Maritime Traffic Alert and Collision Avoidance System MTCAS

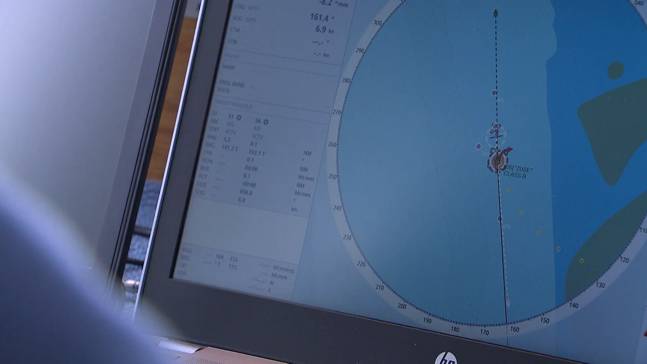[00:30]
the MTCAS algorithm also integrates historical tracking data,
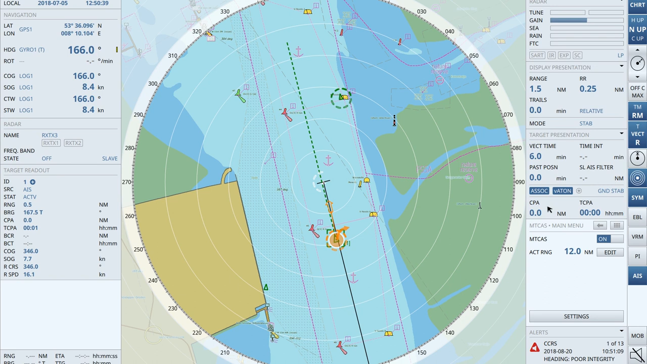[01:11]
The manoeuvre is compliant with the collision regulations and reduces misunderstandings among the cooperating ships.